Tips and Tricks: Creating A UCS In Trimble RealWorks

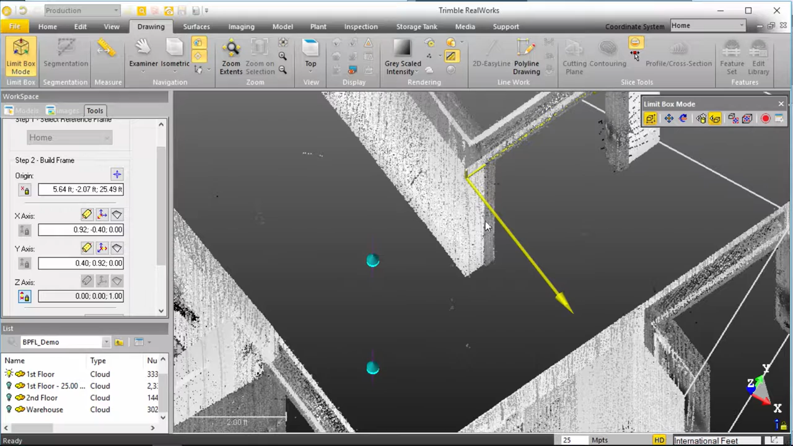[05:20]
So as you can see, here's my X that's perpendicular to this long plane that ran down in this direction.
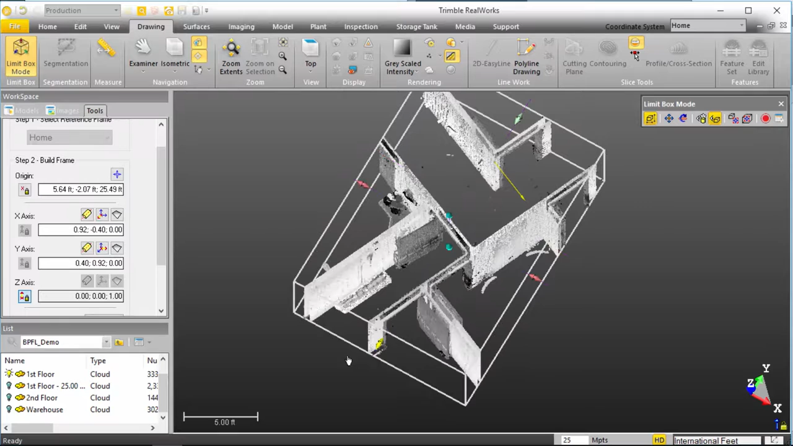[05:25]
So, my next step that I can take is down at the very bottom of my build frame of my UCS tool, is I have a turnaround axis. I can rotate this, my UCS, around my Z axis and type in whatever angle I want. I'll just utilize the default 90 and I'll click apply and you'll see that it's now rotated.
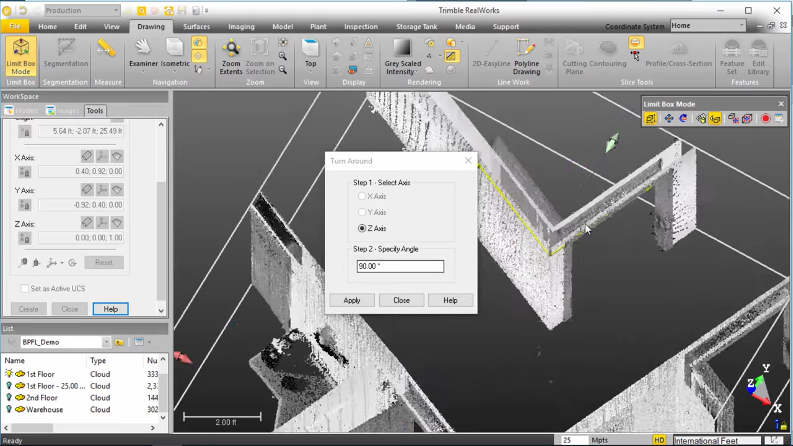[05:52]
I can continue to hit apply and just, you know, set that UCS where I, exactly where I want and this is exactly where I want it. So, I'll click close and we now have our UCS in the X, Y direction, Z is still floating up here, halfway up the wall. So, my next step is I'm going to adjust my
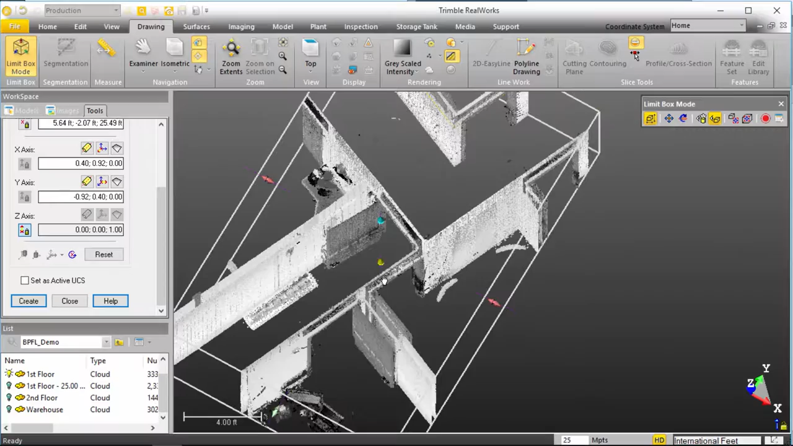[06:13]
limit box so I can see the floor and I'm going to jump over to my home tool, menu bar rather, and select my measure tool. And my measure tool has an X, Y, Z point measurement and I can click somewhere on the floor in the vicinity of where I want to set my UCS. And I'll see that that point at this point in time is considered 17.36 feet above the Z value that I want, or actually that 17.36 is the Z value that I want to equate to as zero.
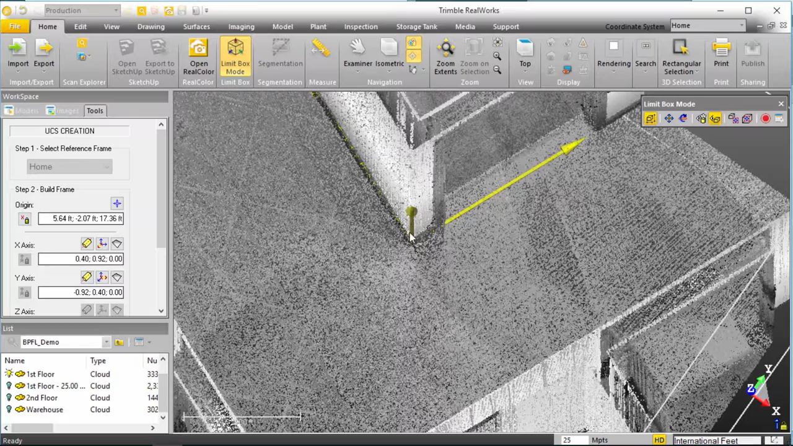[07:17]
And you see that my UCS has now been shifted all the way down to the floor on that X, Y point that I originally selected.
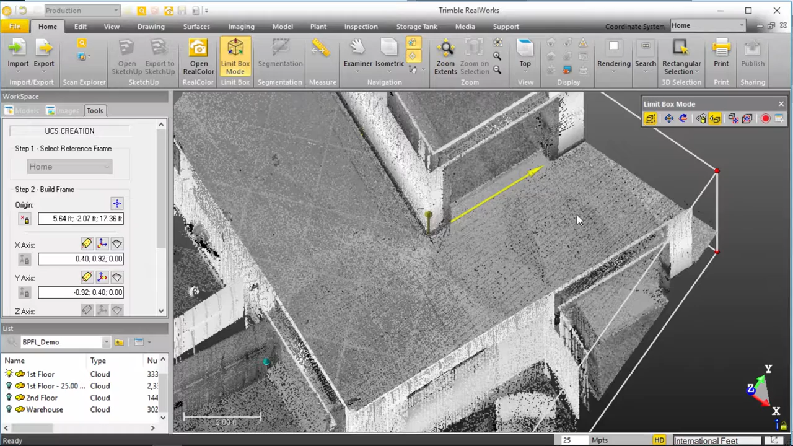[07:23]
So, if I close my limit box and let me finalize my UCS here. So, I'm going to set, I'm going to create it and while I create it I'm going to set it as the active UCS.
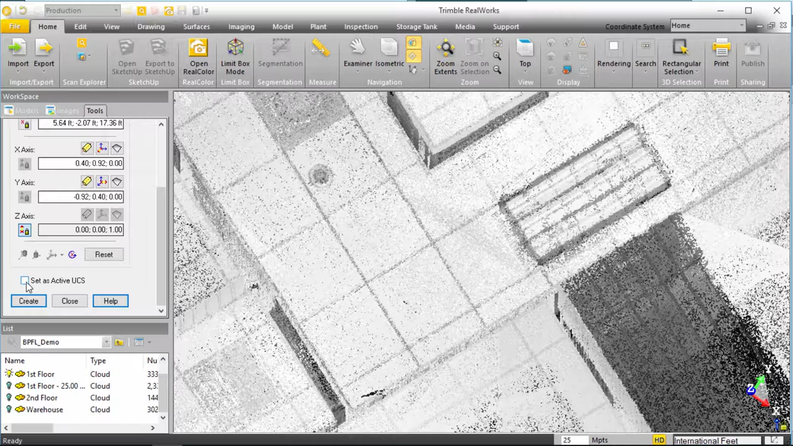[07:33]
So, now I can say create or set, create and close
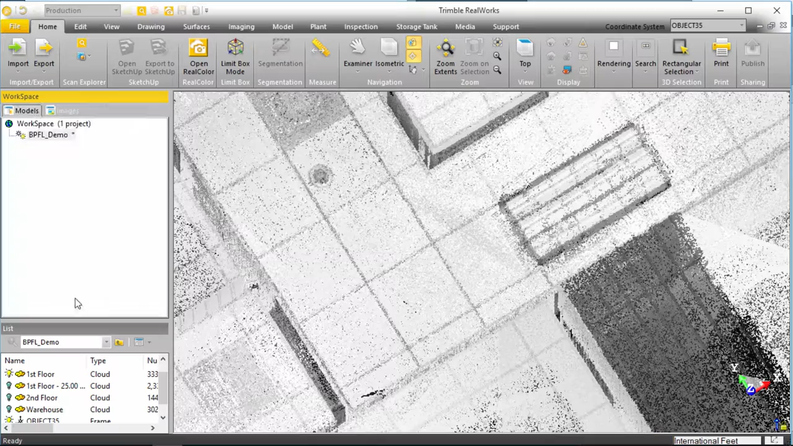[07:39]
and now I will come back to my, well you'll see the coordinate system is listing object 35 which is the UCS that I just created. To be a little more thorough here, I'll rename my object 35, call it UCS and now when I set this to UCS and I reset my top view,
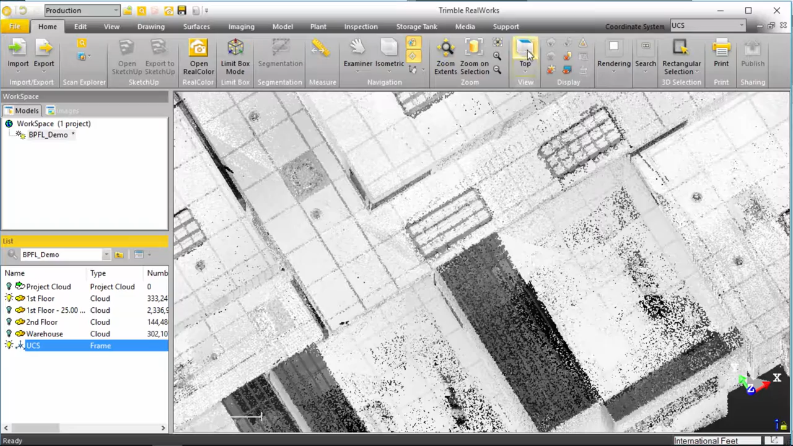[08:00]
you'll see that the entire plan rotates to a functional kind of working view,
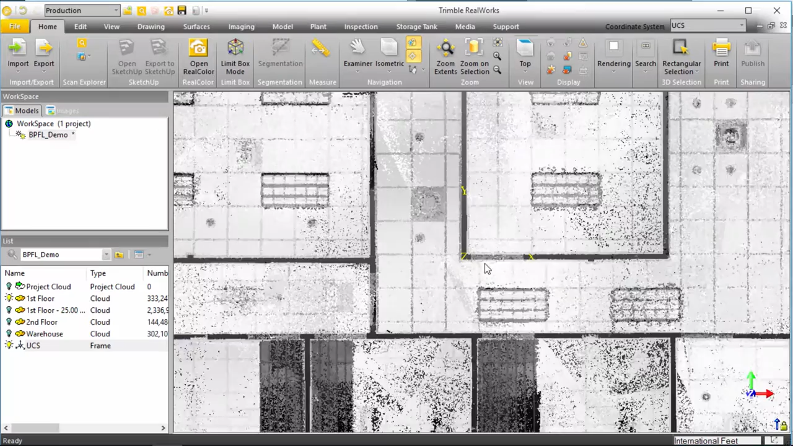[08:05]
orthogonal view of my point cloud. So, just to prove what this is truly done is we can come over and export and actually before we export I need to select my first floor to make sure that that's what's being exported.
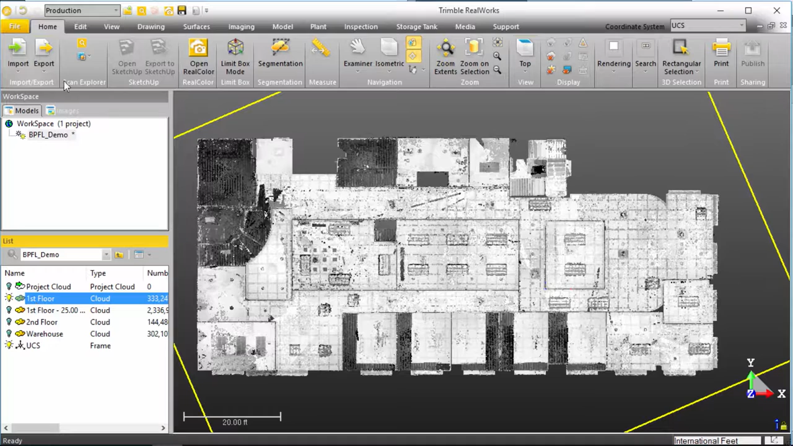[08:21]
Export selection,
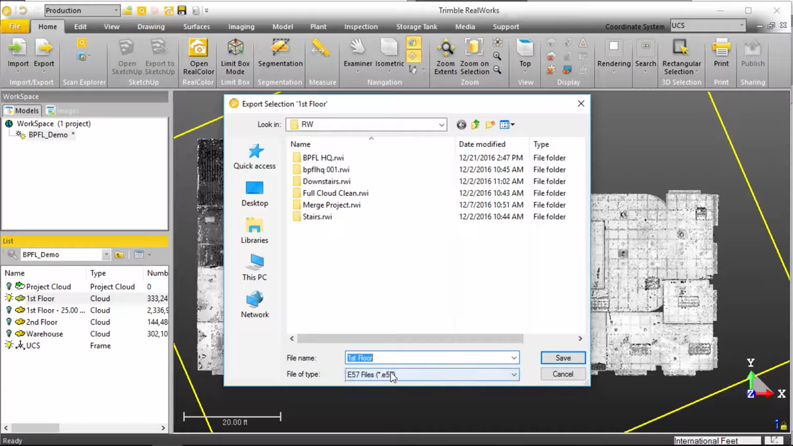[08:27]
I can say this is going to be the first floor and export that to an E57, click save. I'll make sure that the frame that I'm using is the UCS. So, this UCS entry here equates to this UCS entry over here and I'll hit export for, for sake of the demo.
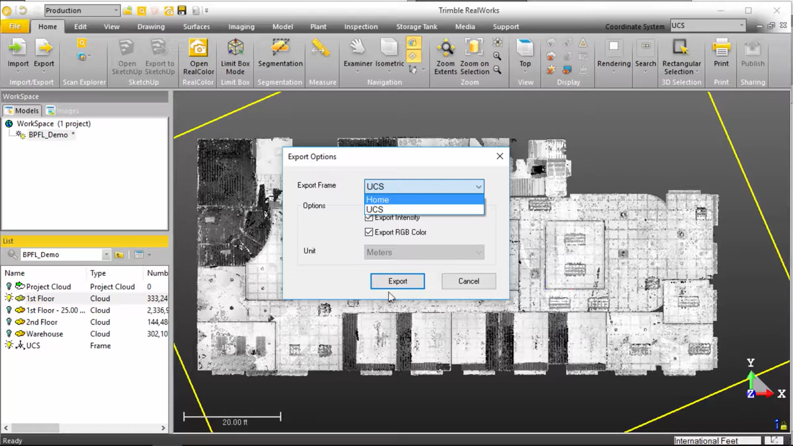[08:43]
I won't actually export it now but I have already done so and let's tag, tab back over to Revit.
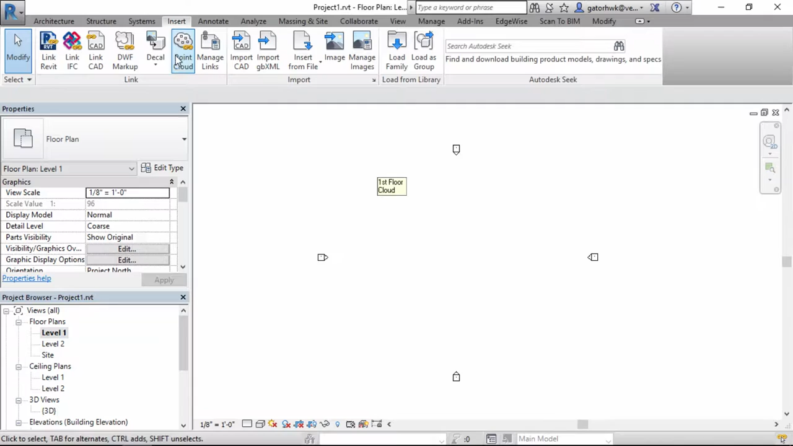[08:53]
Insert point cloud, select our first floor UCS, origin to origin, open and here it's popped in.
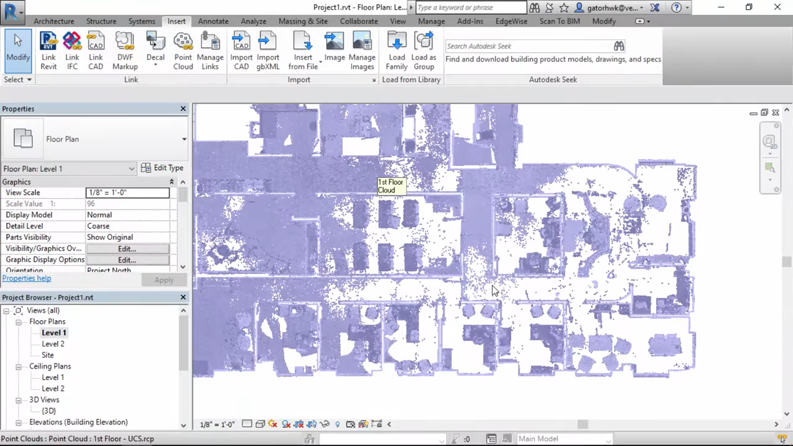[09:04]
And to further detail that this has been pulled in exactly on the coordinate system on Revit's project base point,